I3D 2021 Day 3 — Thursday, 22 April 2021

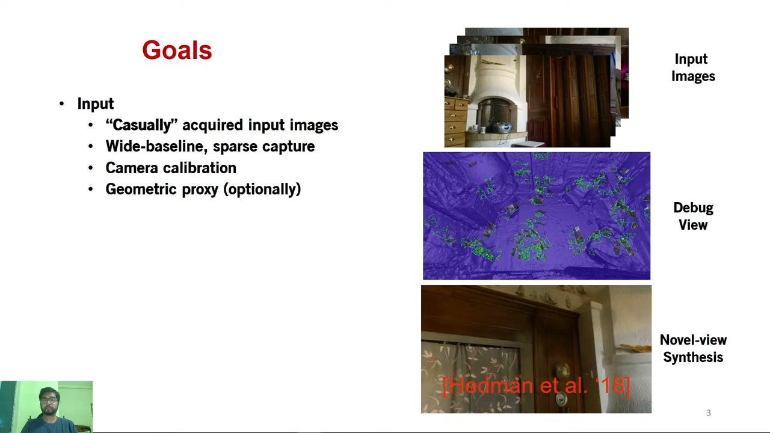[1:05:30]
Here, we see the input images calibrated as cameras in green using standard structure from motion. Optionally, we also take a geometric proxy obtained using multi-view stereo methods, such as the blue mesh shown in the debug view. The output is high-quality novel views with view extrapolation far away from input views. The novel view camera is seen in red moving through the scene in the debug view.
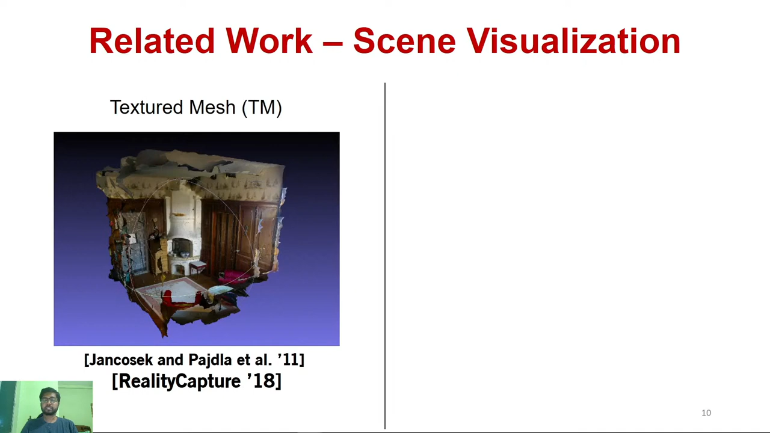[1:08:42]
A textured mesh obtained by performing structure from motion, multi-view stereo, and texturing using input images is the most straightforward way to visualize the scene. Using images along with a geometric proxy,
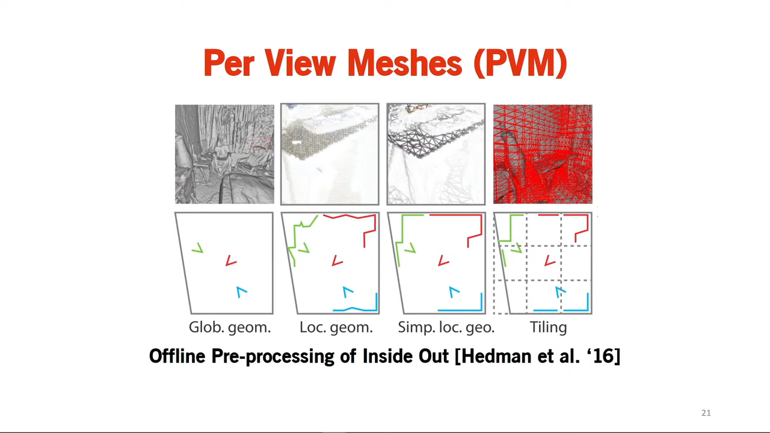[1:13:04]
Next, the Delaunay mesh are voxelized and stored in a tiled data structure. For more details on the pre-processing step, we refer to Hedman et al. 2016 Scalable Inside-Out Image-Based Rendering. Per-view meshes are better where details in global geometry are missing, such as thin structures.